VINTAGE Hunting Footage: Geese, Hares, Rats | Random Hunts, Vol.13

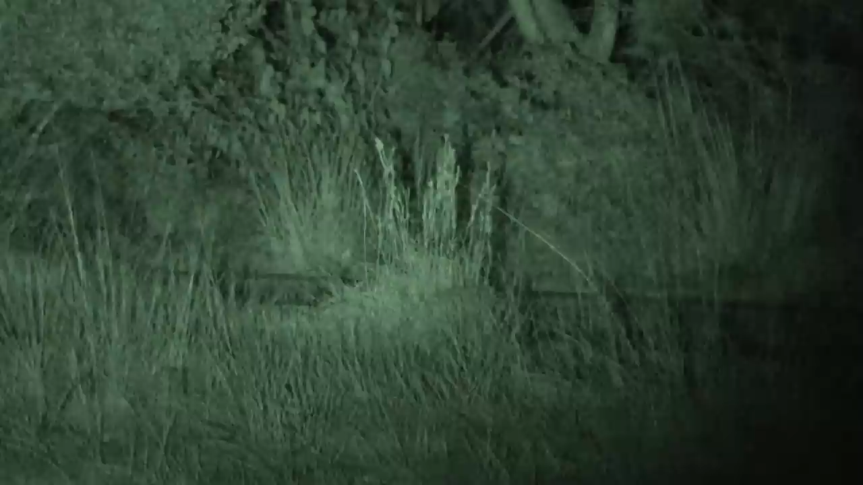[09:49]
Perfect. We shouldn't get a chance on a hare to take a headshot and no problems there.
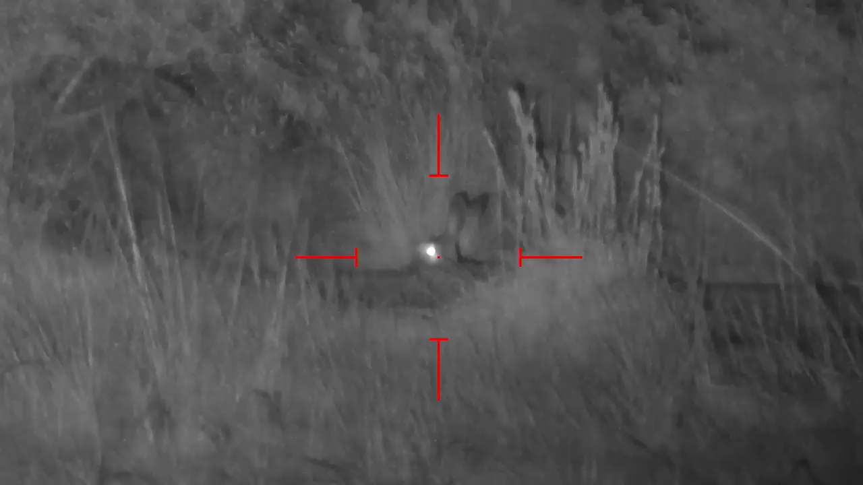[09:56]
The exit I mean the entrance hole was right there just behind the
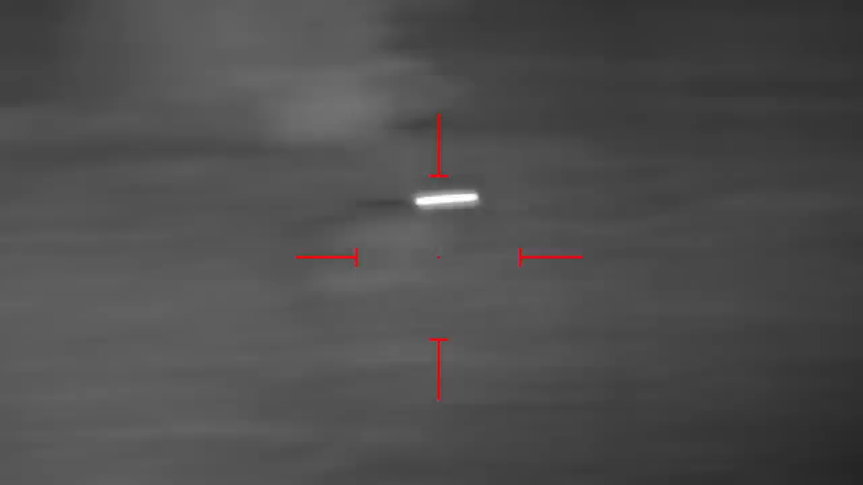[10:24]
Are you still there? Done. Is he down? Done.
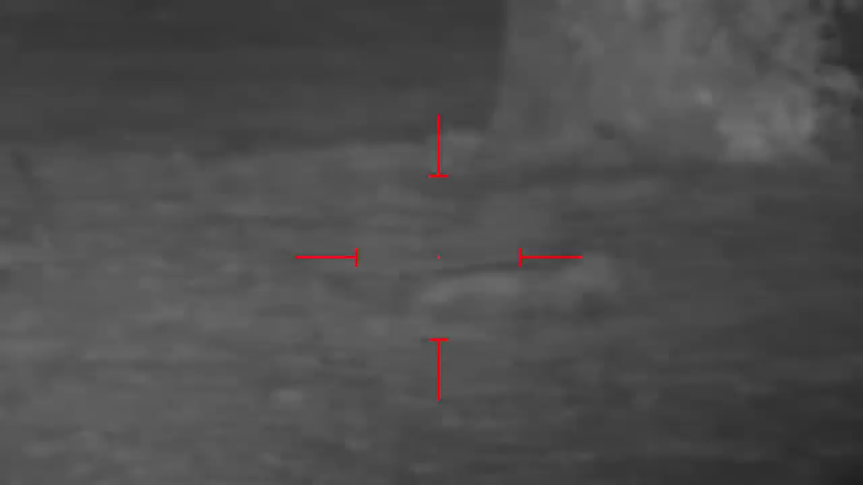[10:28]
Nice. Okay so that was a hot lung. Finished. Okay.
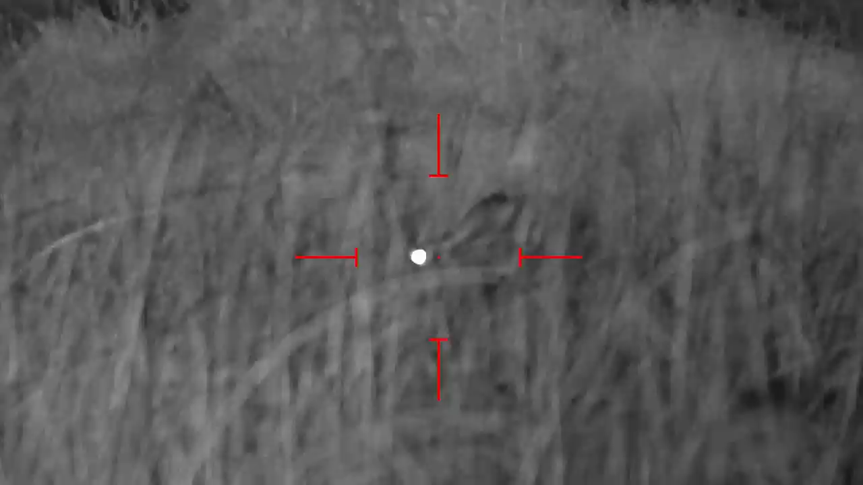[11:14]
Do you want to mention that I'm using the smooth twist x barrel and not the standard smooth twist you will need the smooth twist x if you're going to use the slugs and hopefully these are available soon.
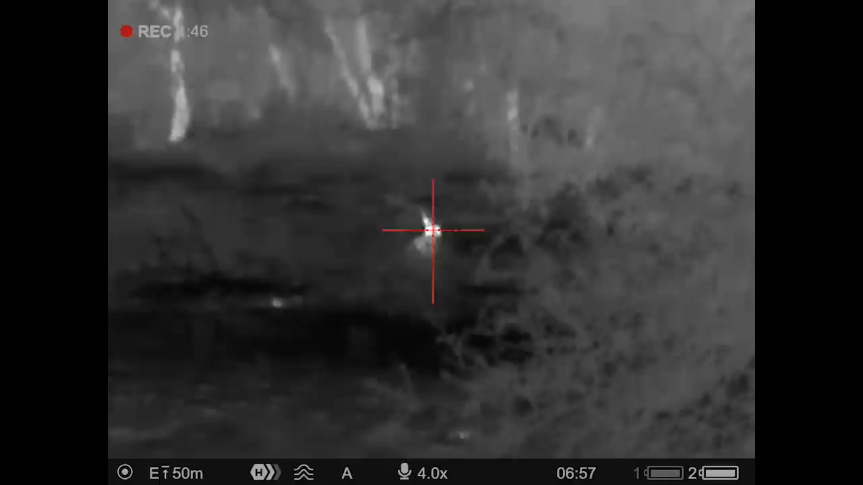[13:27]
On the same hunting trip we got to fit the pulsar thermion to the same impact and head out for some hairs and
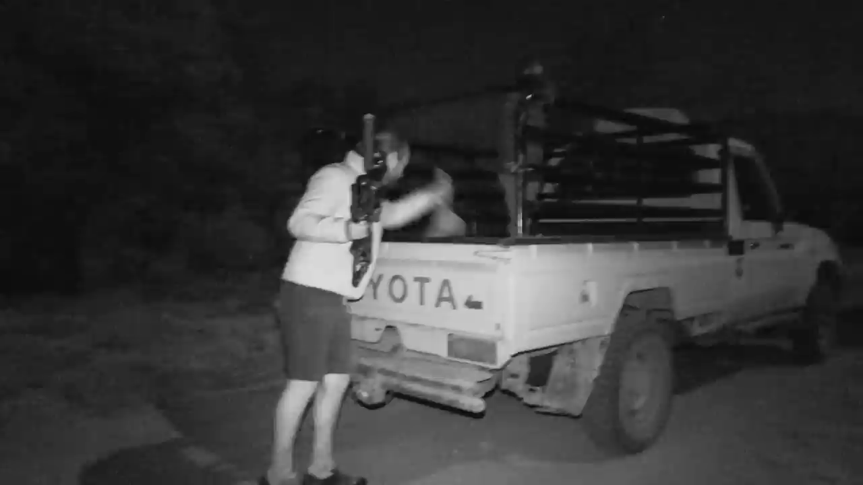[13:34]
you'll see the full episode later but the standout for me
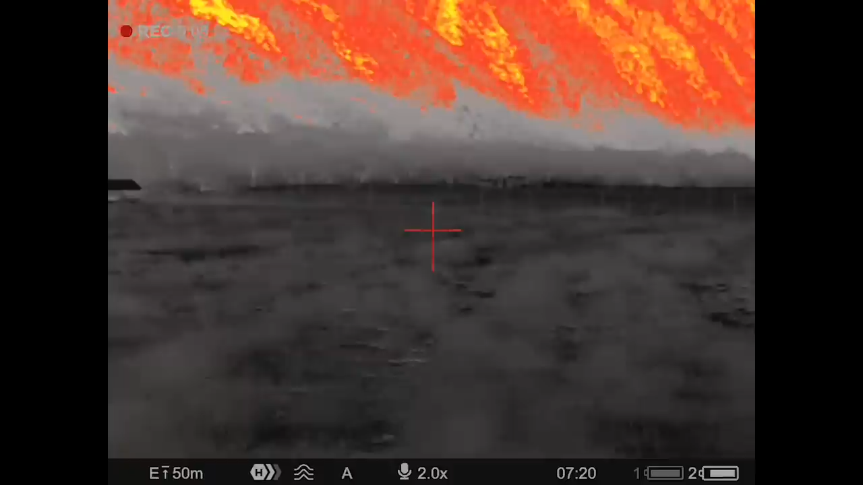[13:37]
is just how far hunting at night has evolved The ATN that we were using back in 2017 relied on an infrared spotlight
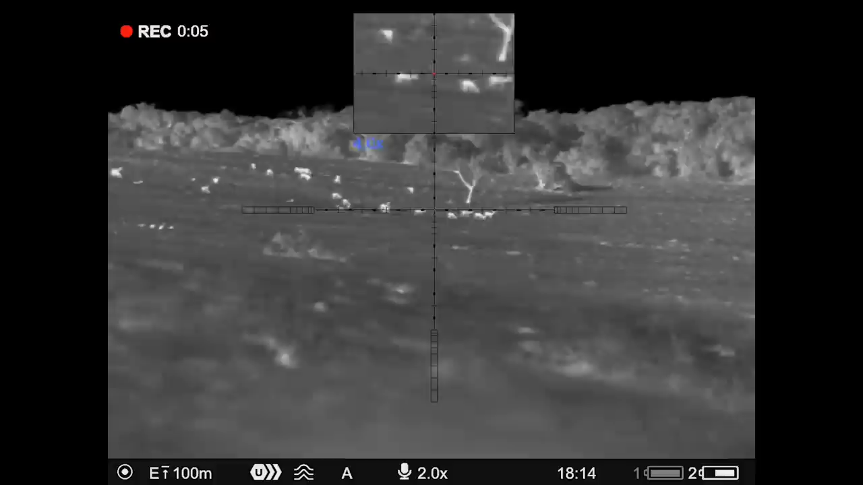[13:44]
and therefore struggled a bit past 80 meters or so whereas the thermal can pick up heat signatures from kilometers
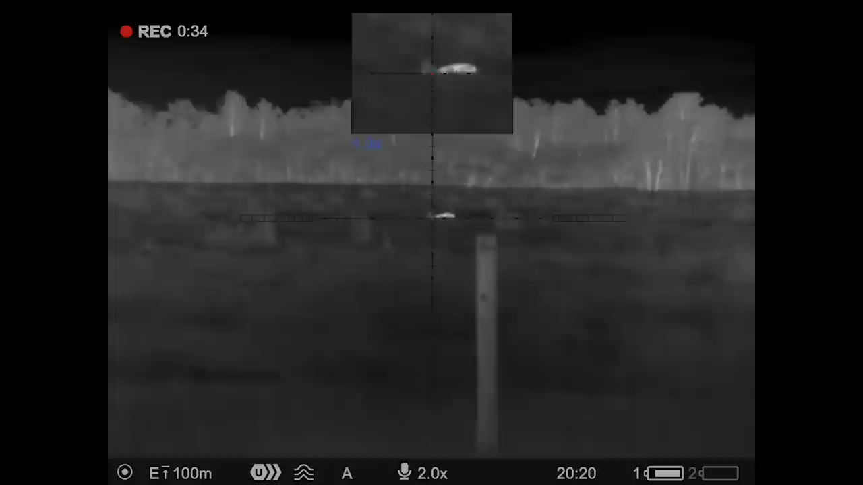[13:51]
away Hairs in particular like to hide in the low brush making them quite hard to pick up with infrared
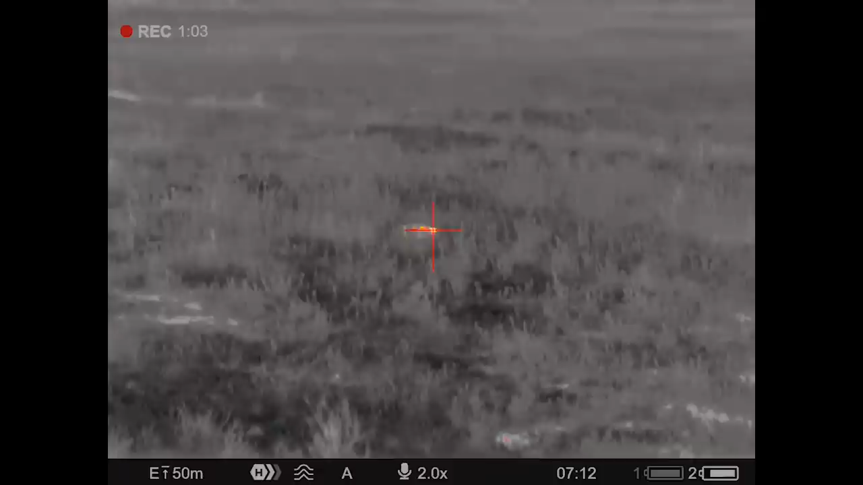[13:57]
The thermal just lights them up and allows for a quick and easy dispatch
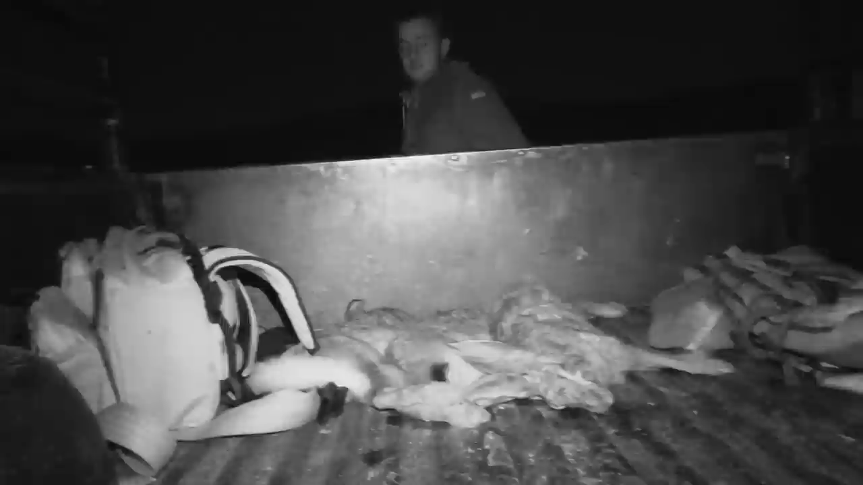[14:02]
The real fun for me personally is the ability to see wildlife
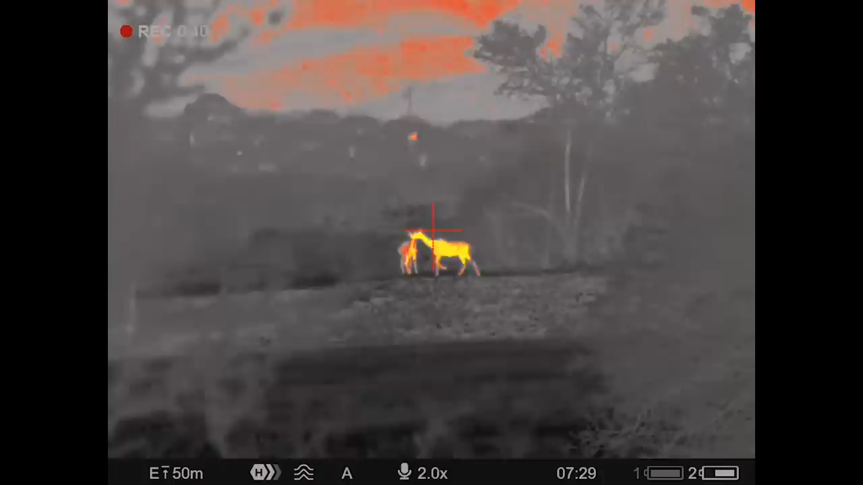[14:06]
in so much detail going about their business like these kudos for example or
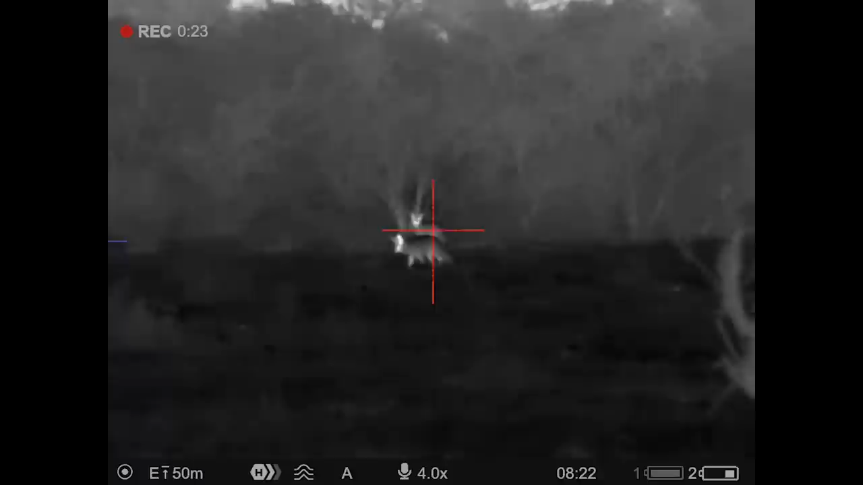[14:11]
these bat-eared foxes using their big satellite ears to find snacks
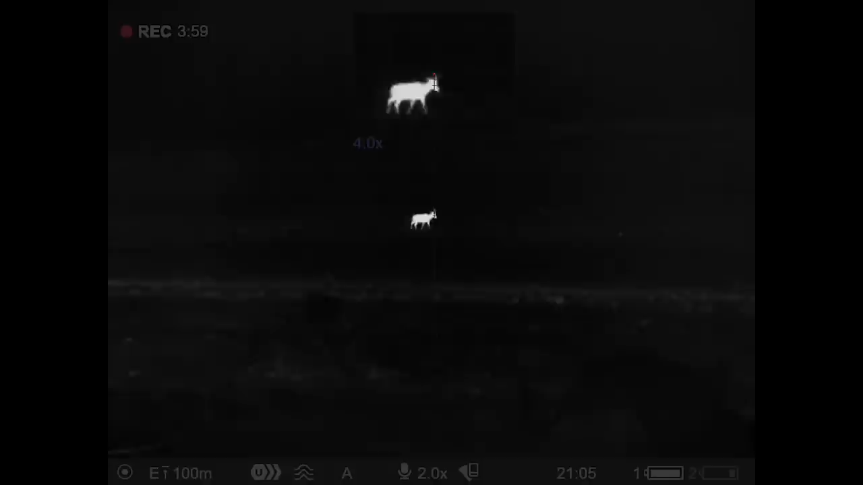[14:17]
On this particular night we were actually looking for jackals and while we didn't see any jackals
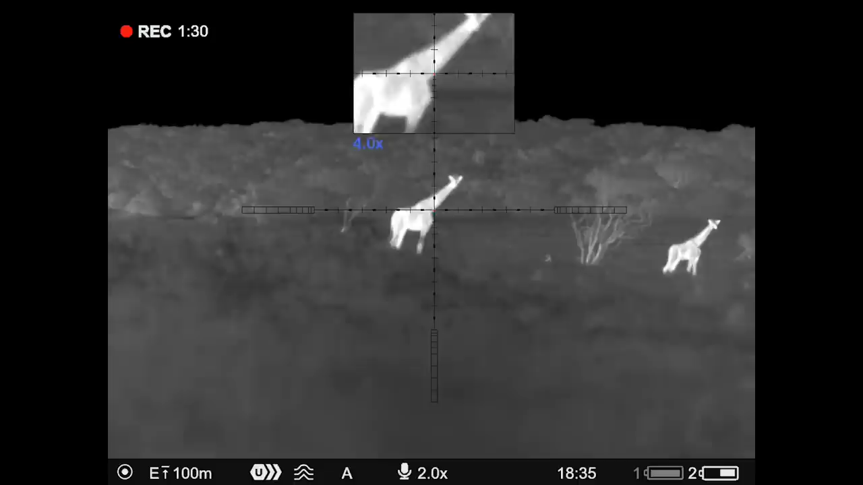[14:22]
the sheer amount of game that we got to see made it all worth it
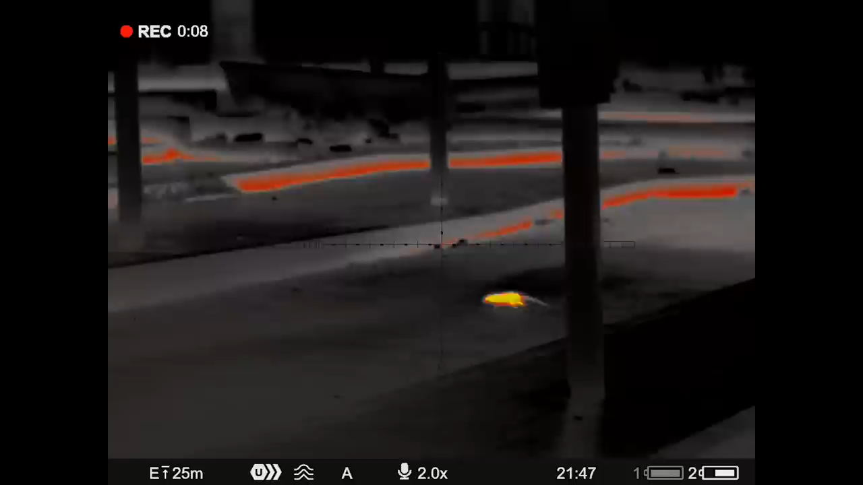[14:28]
To wrap up this video here's some footage of some more rats being popped with the impact inside a warehouse with an infrared unit you often
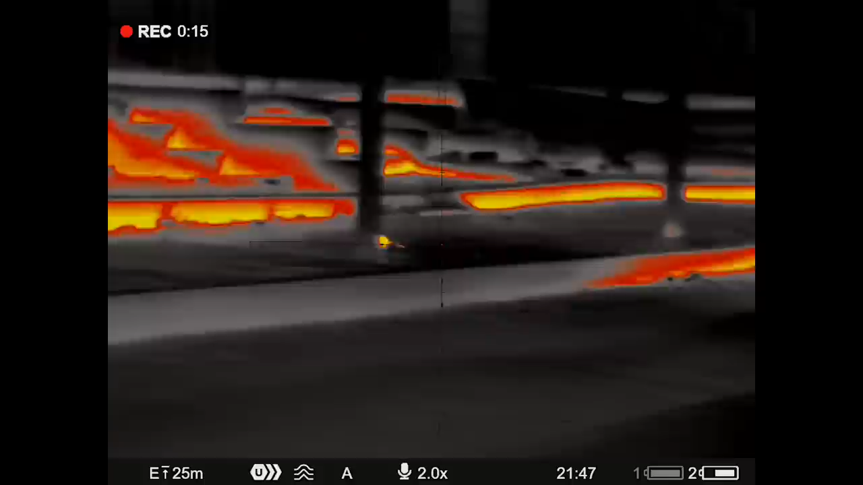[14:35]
need to look for the reflection of a rat's eyes in order to actually spot it properly but with thermion
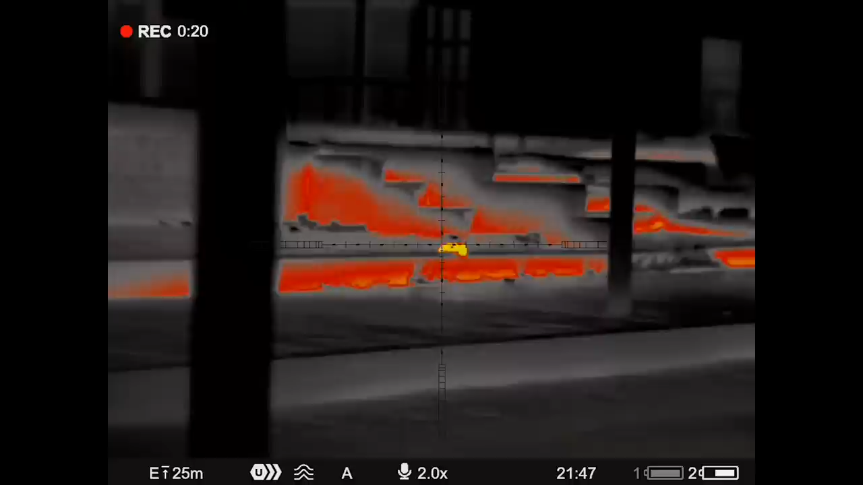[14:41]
using red hot mode they show up like little light bulbs It's pretty awesome